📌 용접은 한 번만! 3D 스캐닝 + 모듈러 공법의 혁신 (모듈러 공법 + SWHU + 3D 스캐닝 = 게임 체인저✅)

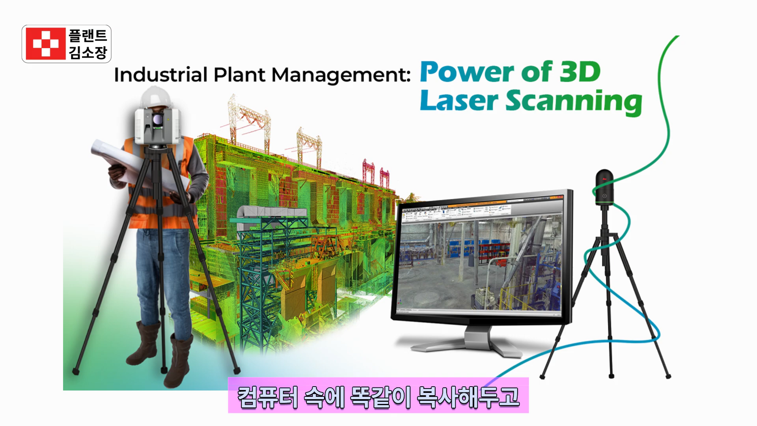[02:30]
즉, 실제 구조물을 컴퓨터 속에 똑같이 복사해두고 설치 전에 이 디지털 복제본을 이용해 가상 공간에서 미리 조립해보는 것과 같은 방식입니다.
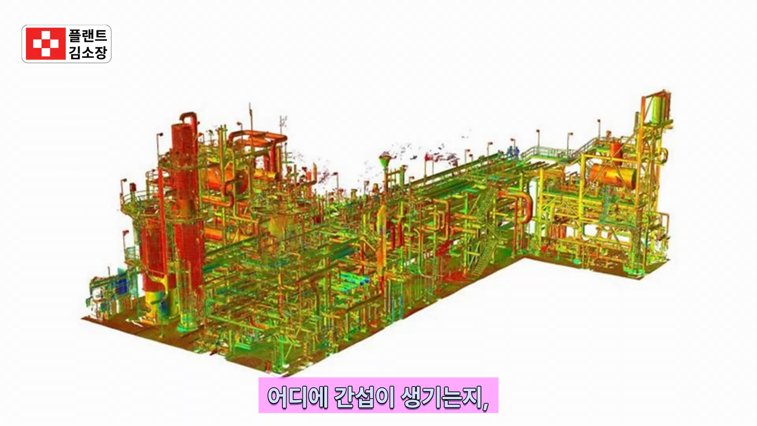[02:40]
어디에 간섭이 생기는지 어떤 부분이 맞지 않는지 사전에 확인하고 필요하면 공장에서
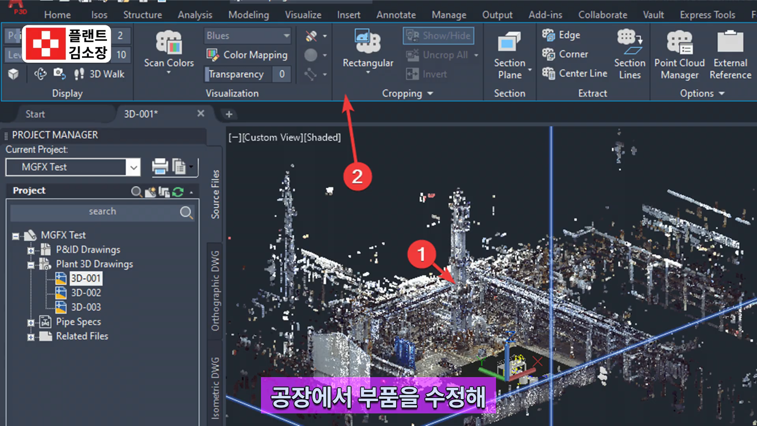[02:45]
부품을 수정해 오차를 미리 제거할 수 있습니다.